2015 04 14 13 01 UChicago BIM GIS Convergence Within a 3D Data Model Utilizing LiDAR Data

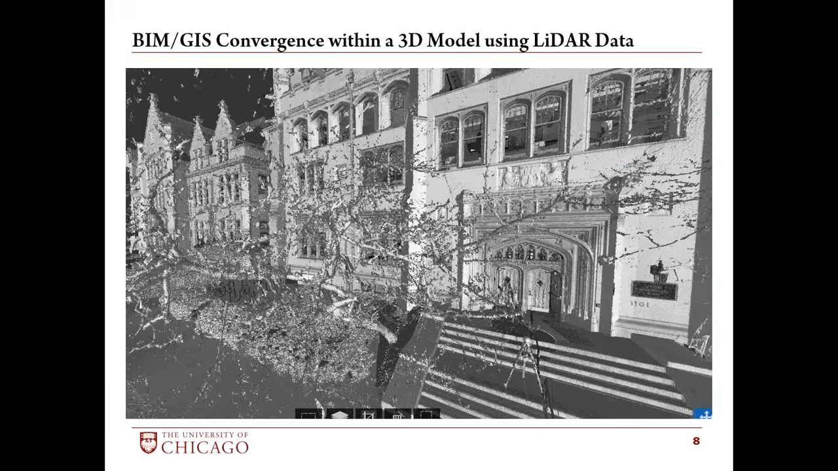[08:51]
So, this is the typical kind of product that we got out the other end and then also an interior shot of that same Rosenwald Hall inside the front door. So, these were cloud deliverables that we got from the consultant at the end of the day.
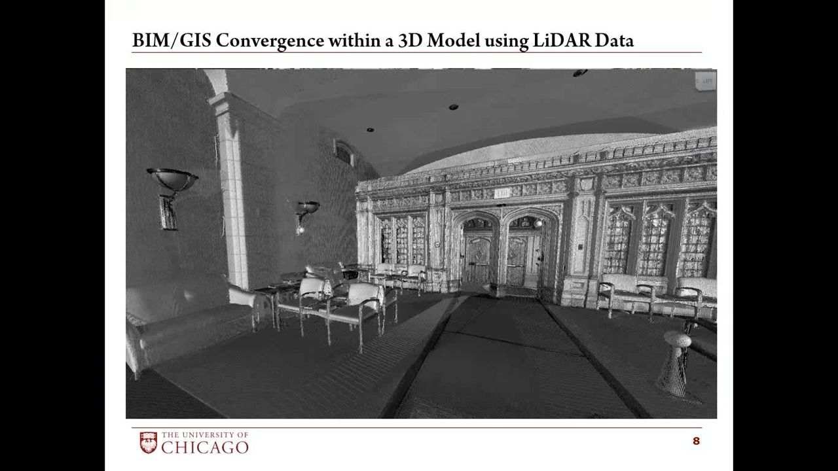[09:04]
And here's a composite of loading it all into a 3D model within the BIM model itself. So, they used the clouds to generate the BIM model and then from the BIM model they rolled that out into the CAD drawings that we imported into Archibus. So, as you can see, we get good coverage. This is one of the things that we set up as part of our Q&A
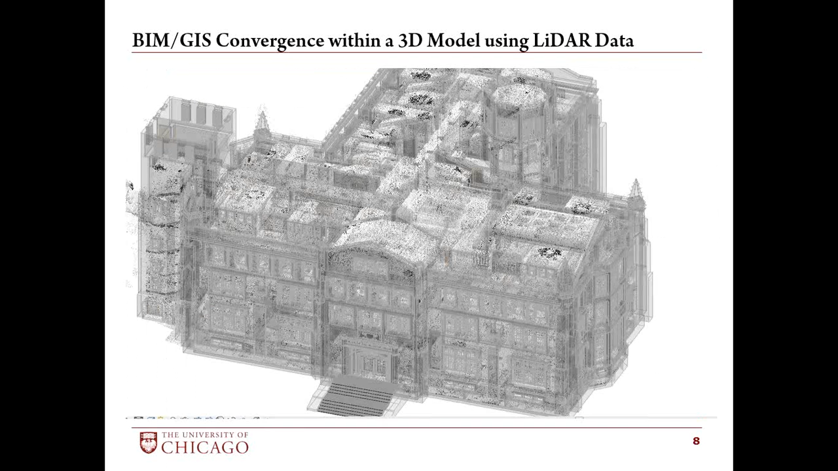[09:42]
testing process to make sure that we had clouds covering the entire building and that everything was basically exposed and we had good resolution both on the drawing side and the cloud itself. And, of course, within BIM itself we can do it through a series of linked files. So, the cloud can be linked in directly as linked layers in BIM. So, this is an example of that floor plan where some of the cloud data has been linked directly into the model. So, you can use that interactively if you haven't done that in the past. It's kind of a nice little feature where you're able to get some
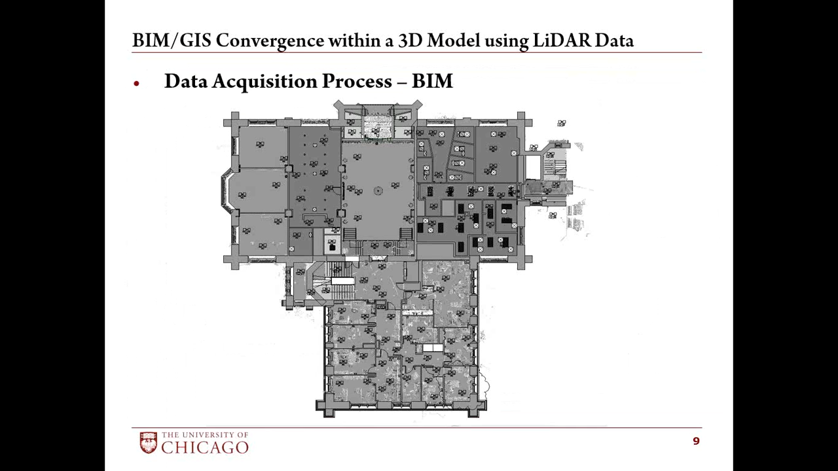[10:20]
additional detail and maybe pull out some additional features on the drawing that aren't in the drawing itself. And then, of course, they're in state plane coordinates and they're linked in by adjacent halls. So, these are two adjacent halls to Rosenwald which is in the top left corner. So, we're able just through building links in BIM to link in other models and associate them directly into one full composite. We could load the entire quad into one BIM model, 3D model. That would take a pretty large computer to do that.
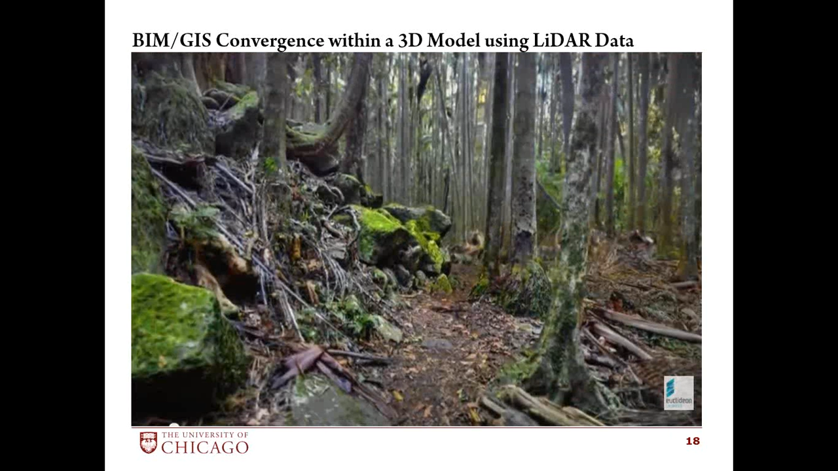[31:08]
This is a point cloud of a jungle in Australia. This is some churches in some other areas where they've done some high resolution scanning on.
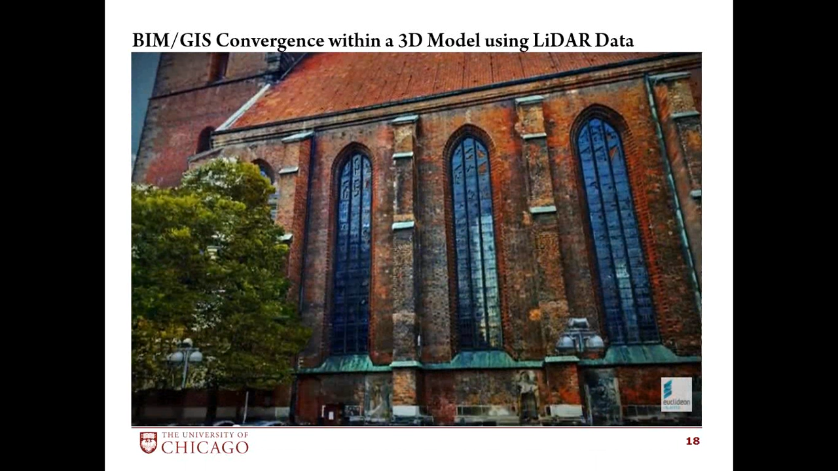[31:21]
For the exterior, as you can see the amount of detail richness you have on this is way beyond anything I could ever hope to get on a texture file. And also the interior. So it looks like a photograph basically.
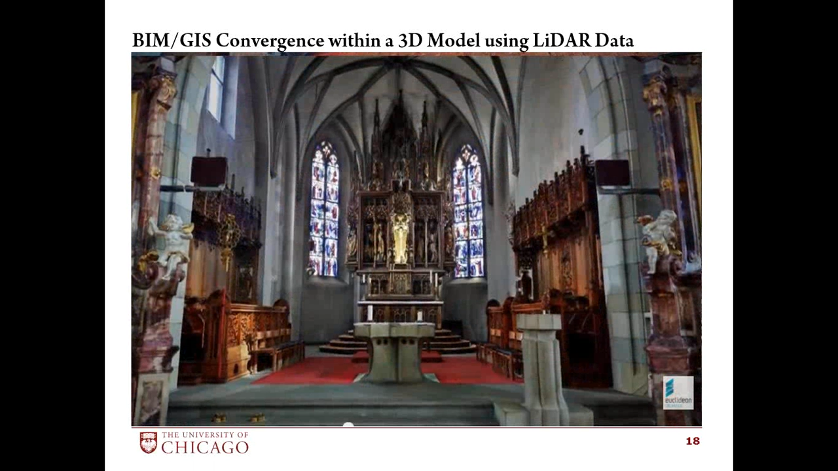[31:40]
So if this stuff works, it's going to be a major boon to the visualization set up on this for our virtual campus.